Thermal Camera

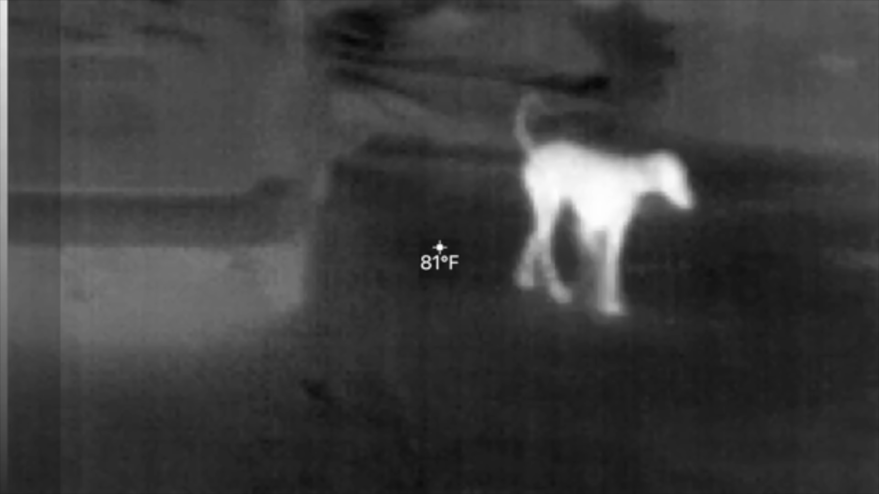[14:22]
On screen: spot 81°F
Oh, that's cool. I got this seek thing. It's called seek infrared.
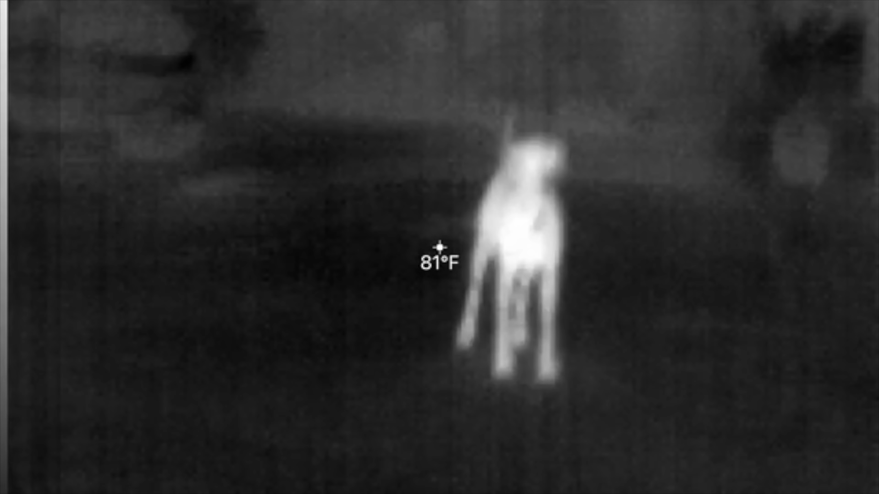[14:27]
On screen: spot 81°F
Check this out.
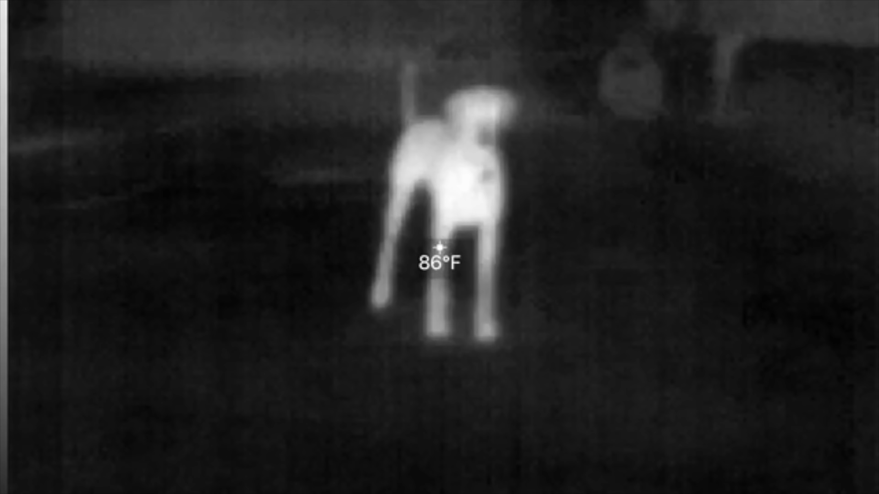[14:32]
On screen: spot 86°F
Haley, it's pitch black outside right now. Haley, come here. Haley.
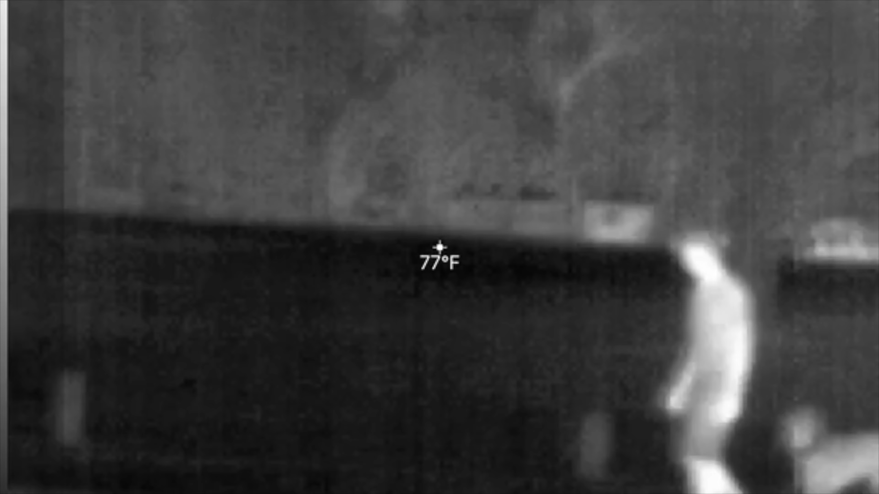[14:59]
On screen: spot 77°F
Checking out my new toy here.
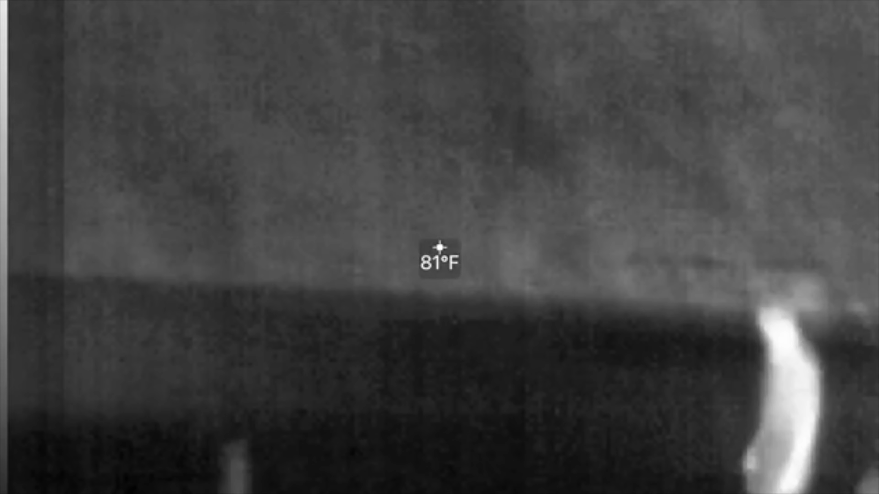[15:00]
On screen: spot 81°F
Look, check this out. It's one of these infrared.
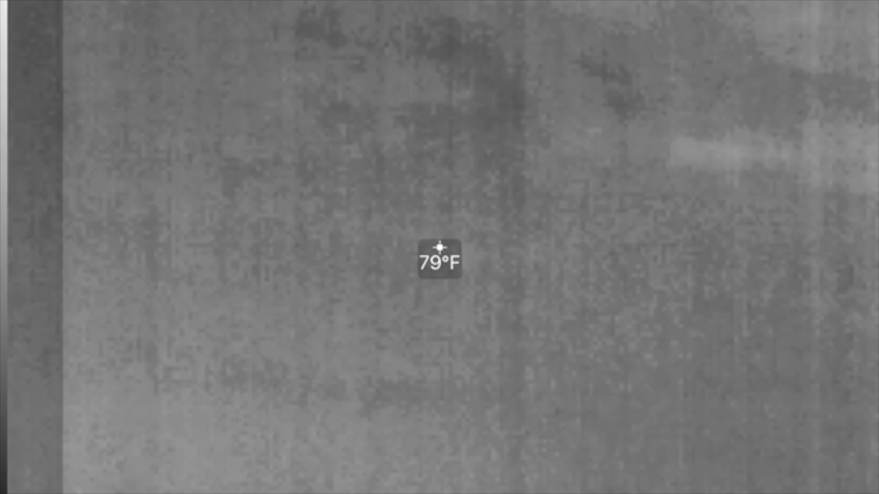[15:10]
On screen: spot 79°F
Where's Haley? Look. Oh, how cool is that? Isn't it?
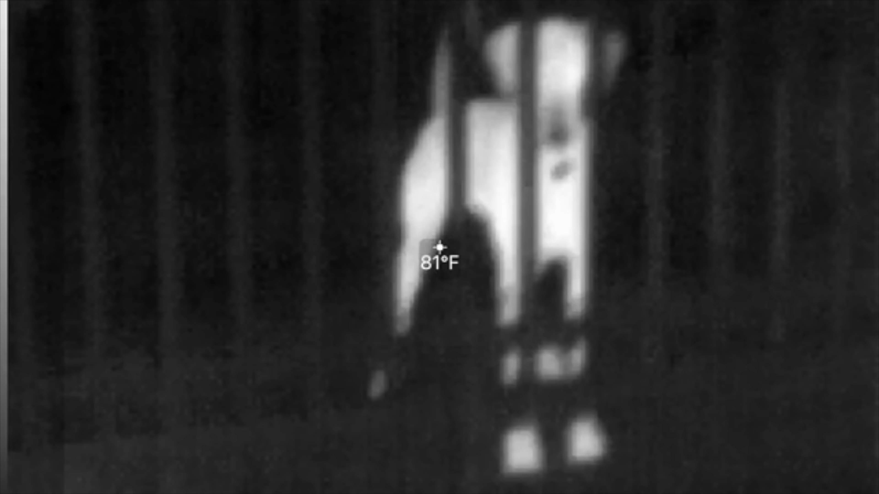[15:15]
On screen: spot 81°F
Is it an app on your phone? No, it's this thing that plugs in over here. Ah.
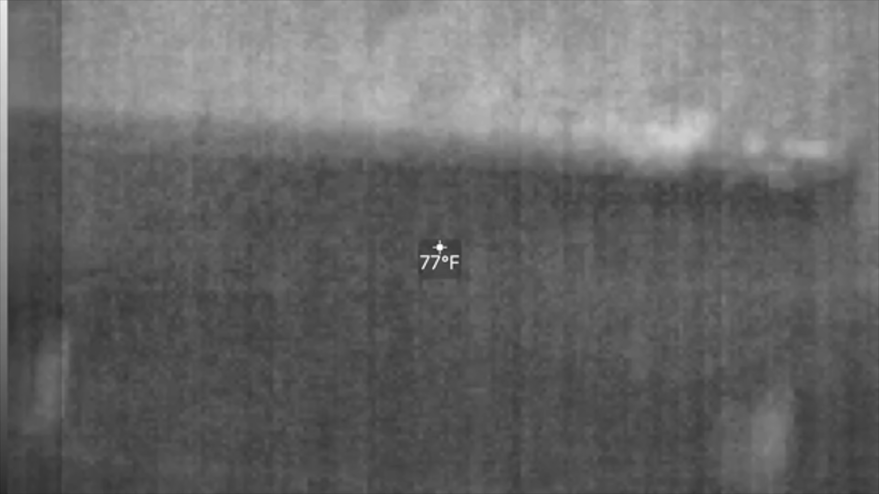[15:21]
On screen: spot 77°F
But then you can also change. There you go. Look at her.
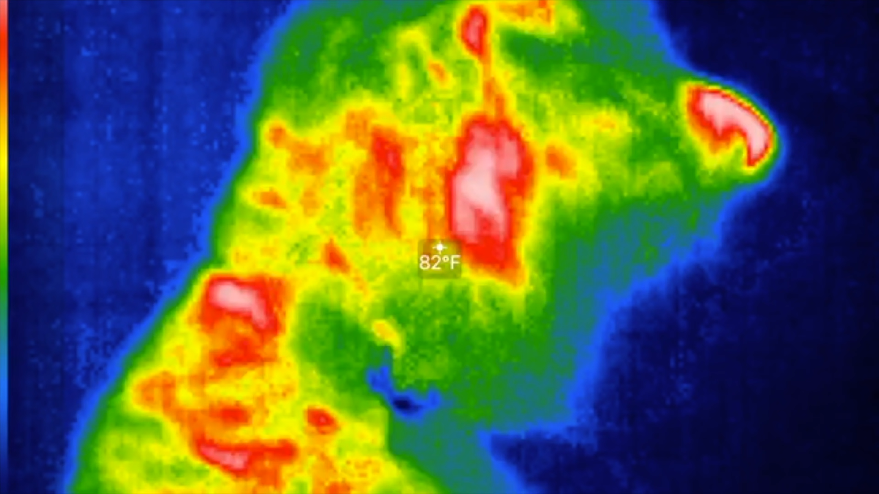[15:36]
On screen: spot 82°F
Holy crap. Actually, that's interesting because you got thick hair here.
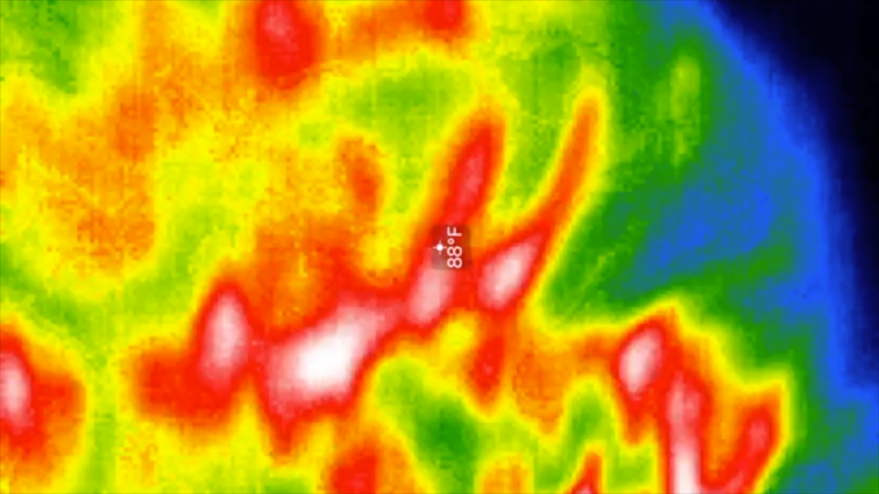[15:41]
On screen: spot 88°F
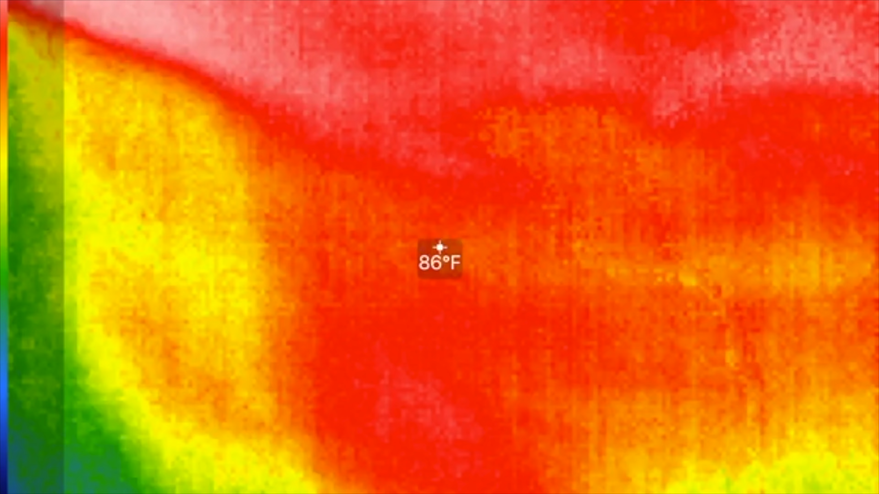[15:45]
On screen: spot 86°F
Yeah, look how different that one looks from mine.
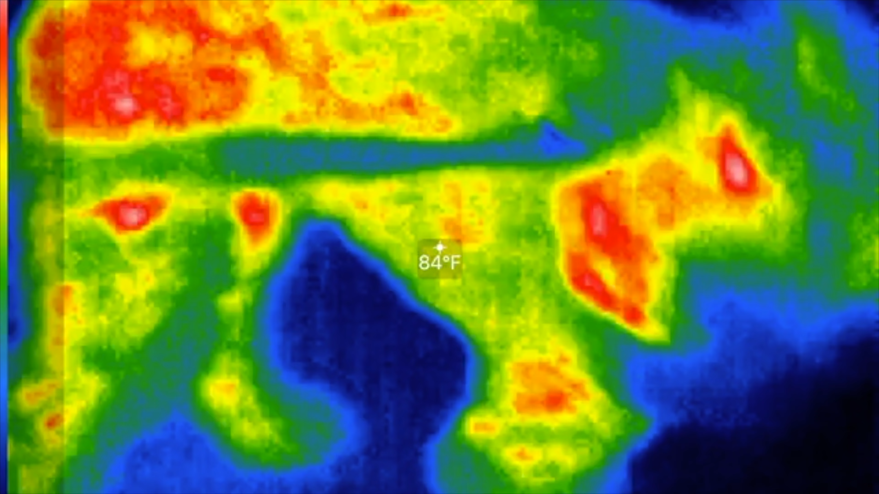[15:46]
On screen: spot 84°F
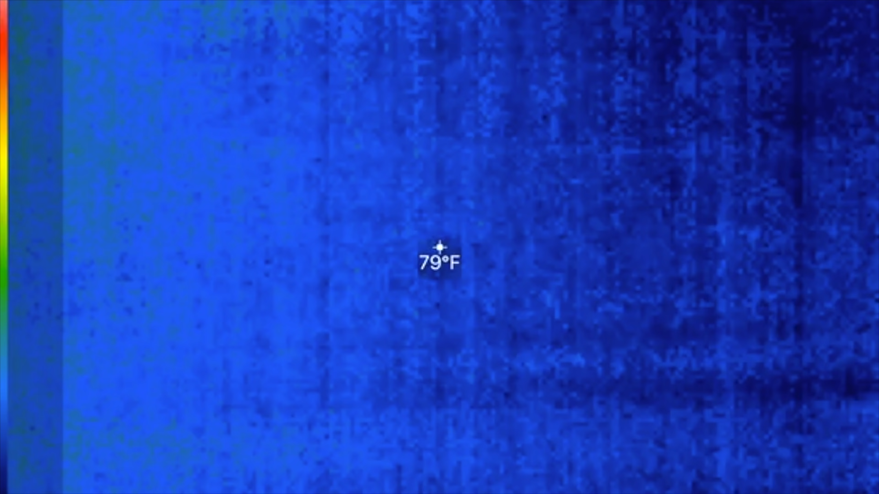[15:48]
On screen: spot 79°F
Haley, come here. Haley.
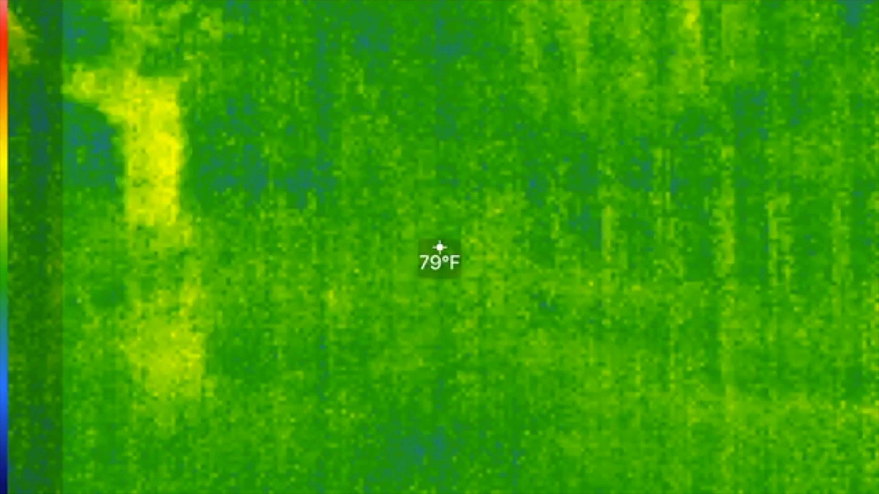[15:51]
On screen: spot 79°F
Haley, come here. Did you see? Haley has like this ring around her.
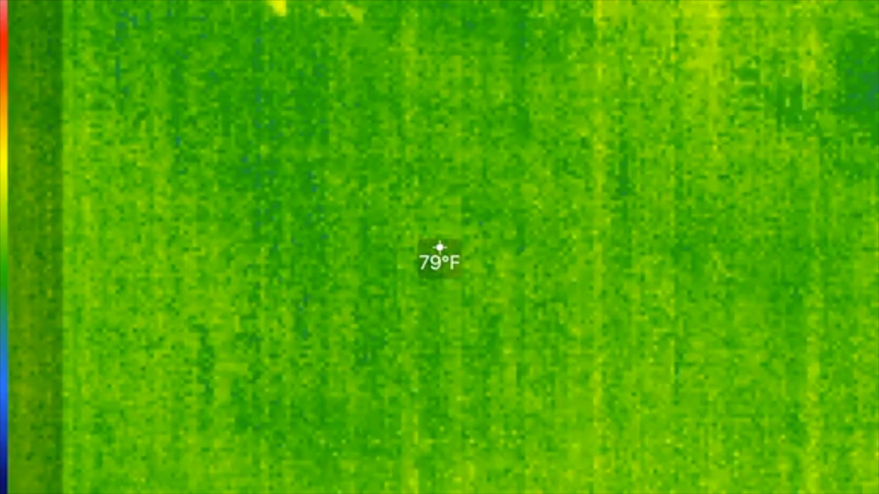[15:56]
On screen: spot 79°F
Where is she?
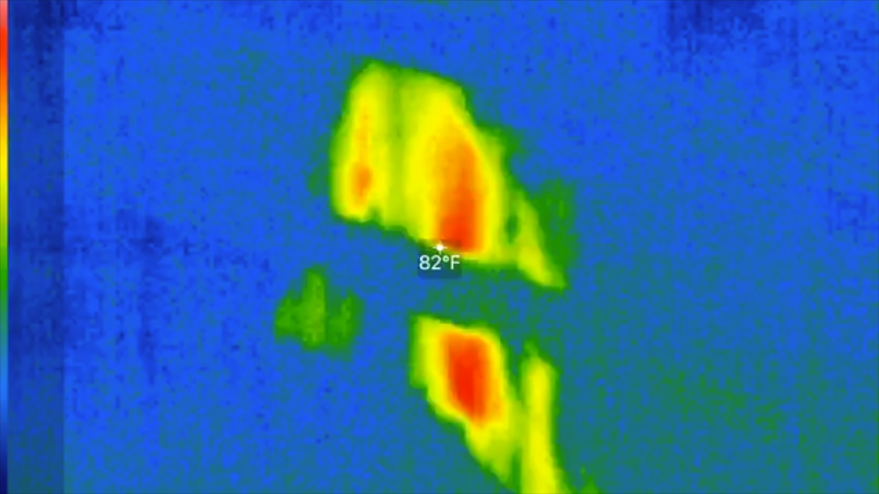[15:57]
On screen: spot 82°F
See? Look at that. Oh, yes, yes, yes, yes. She's got a ring around her because she doesn't have thick fur.
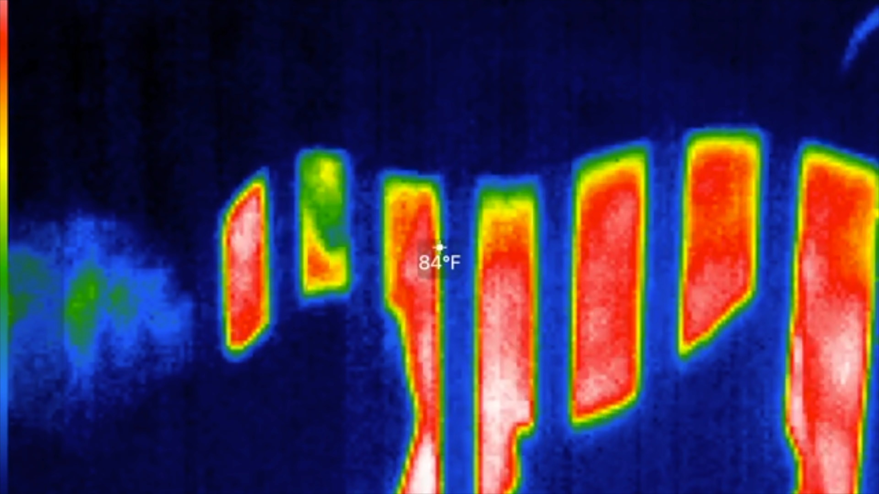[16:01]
On screen: spot 84°F
Okay.
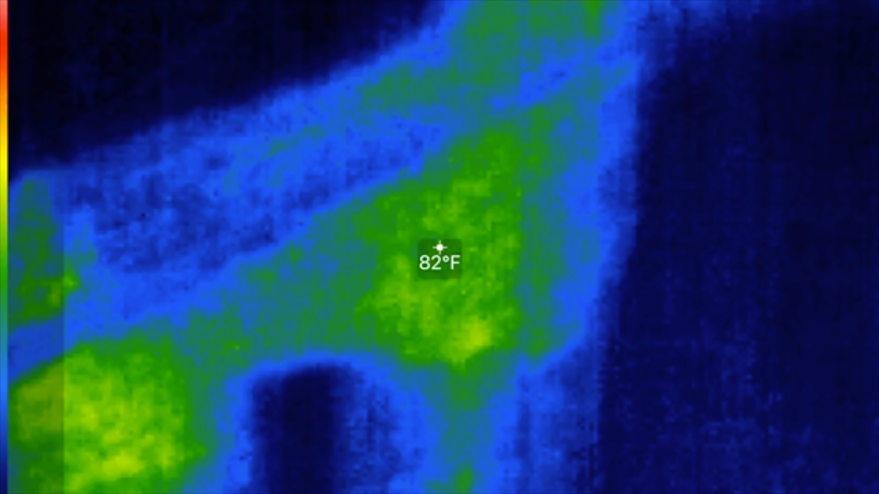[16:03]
On screen: spot 82°F
And then yours is all... Look at that.
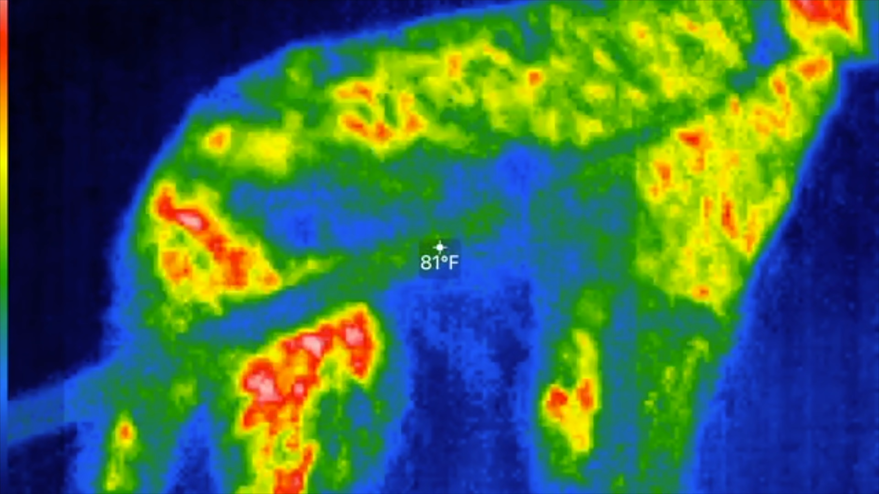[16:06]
On screen: spot 81°F
That's funny. It's interesting. Huh. I'm looking for squirrels.